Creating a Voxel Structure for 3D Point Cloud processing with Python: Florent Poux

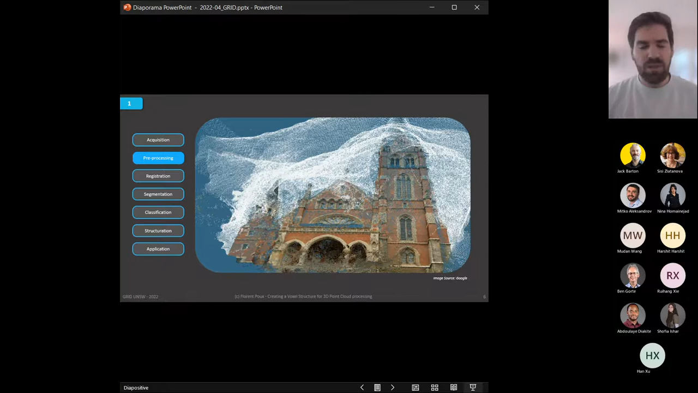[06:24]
Then we have the registration. The main idea is trying to put all the data sets in one frame of reference. So here we see two viewpoints from a same scene, and we try to merge that in the same frame of reference.
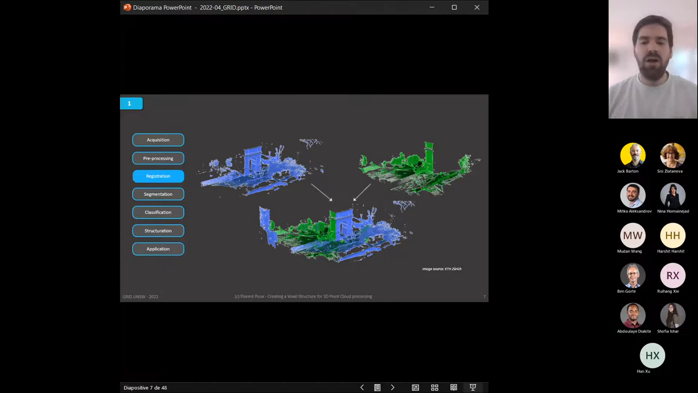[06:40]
But of course, that extends to fusing data, to having multi-sensors point clouds and so on. So there is a lot of active research as well there.
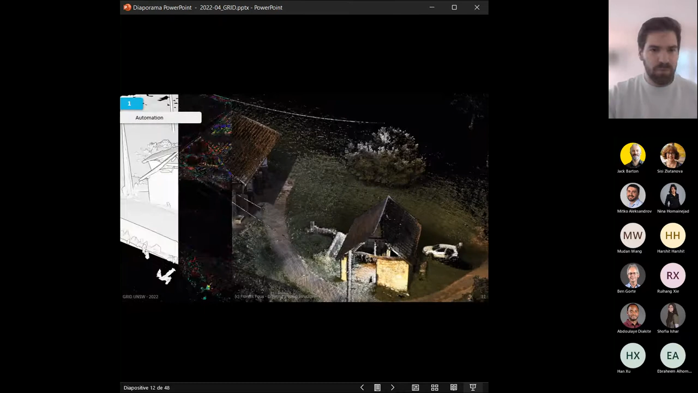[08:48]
But before moving on to the second part of this talk,
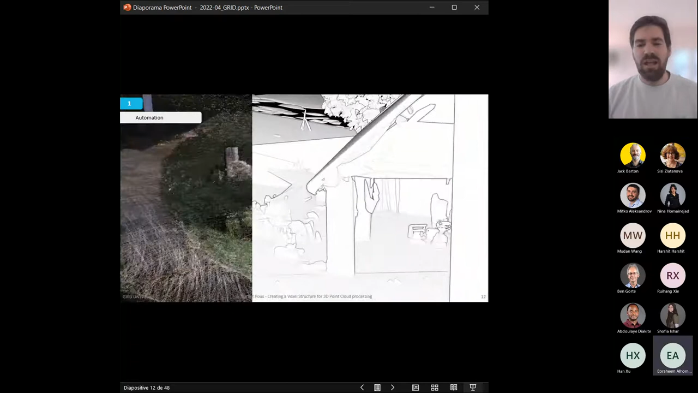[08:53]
I want to just highlight a short thing here. It's about automation.
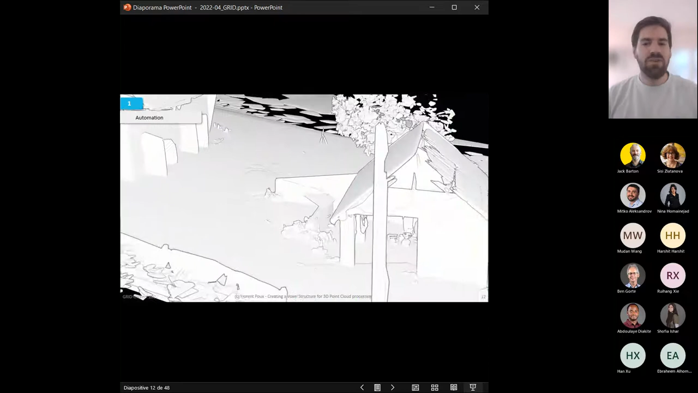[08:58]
You see, I talked a bit about this low-level grouping of segmentation,
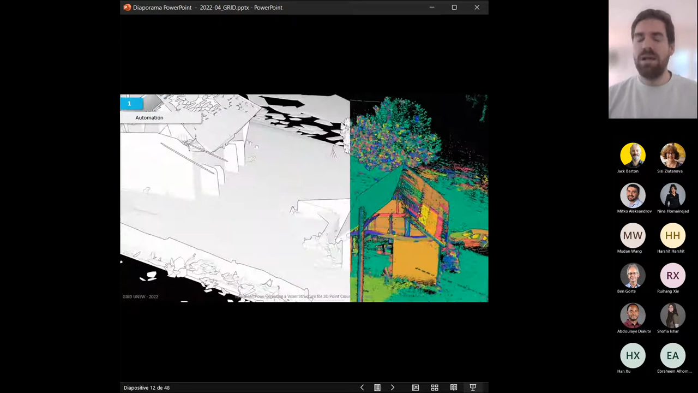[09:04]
where sometimes we actually see that could be counterintuitive,
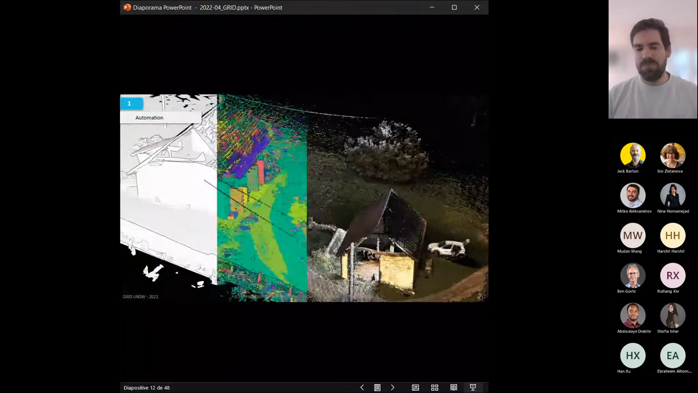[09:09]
this segmentation, as for this specific
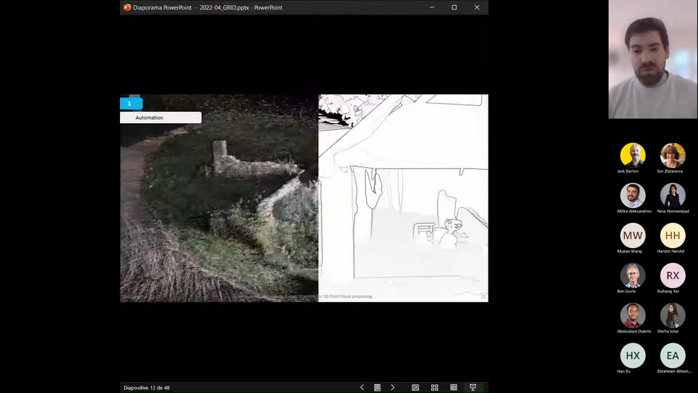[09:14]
application where we wanted to have a very low-level modeling done in automatic fashion.
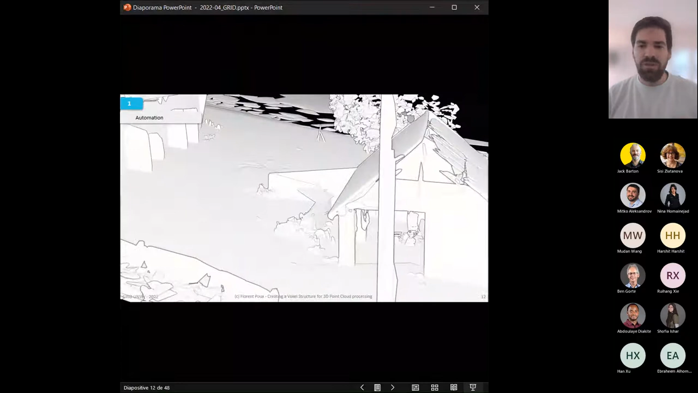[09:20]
The first, let's say, the first intuition would have been to detect the elements that are closest to our concept.
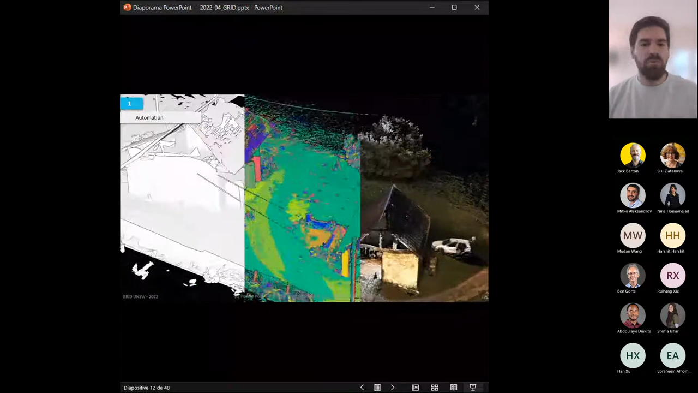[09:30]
So, for example, the full roof or the full building or the full ground or the full tree. But if we want to target modeling,
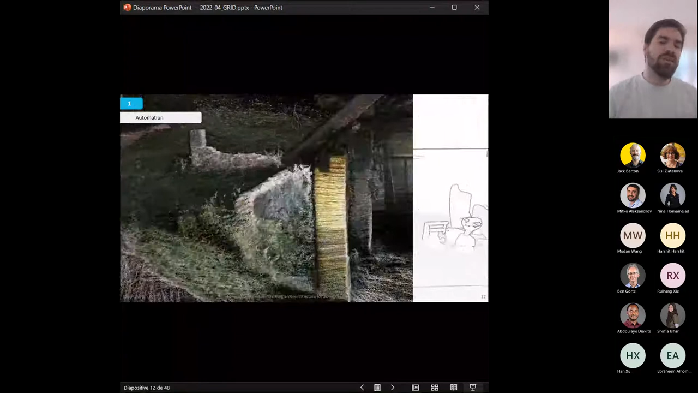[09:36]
then it makes sense to go much deeper and have much lower segments.
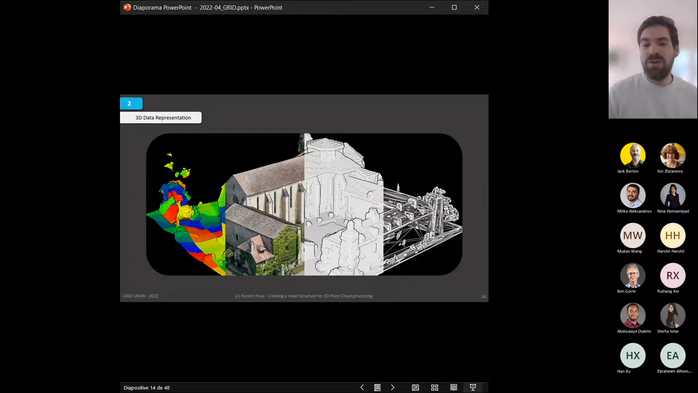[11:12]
And you can see it's the third one starting from the left. It's the one that looks with tiny blocks assembly. The one on the left is a feature-based visualization. The second one is point cloud with color mapped onto it. And the last one is the boundary representation. So interestingly, as I said, they can be mapped to point cloud. And here you have a small extract from a very nice paper that I recommend you to take a read in if you're interested into the voxel evolution in the construction industry by Xu et al.